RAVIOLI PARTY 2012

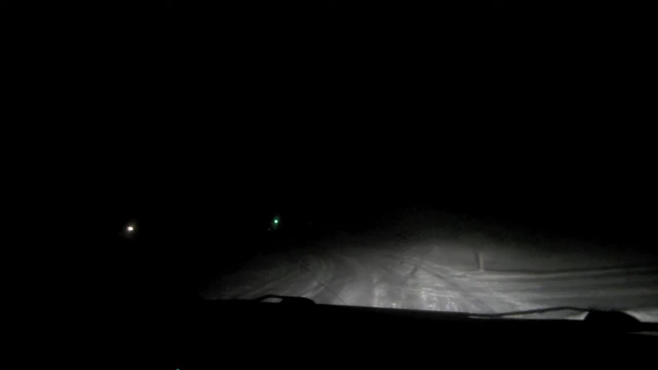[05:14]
I'm just letting it go itself. Oh. So, we're leaving our Aunt Leah's house right now, and the road is completely ice.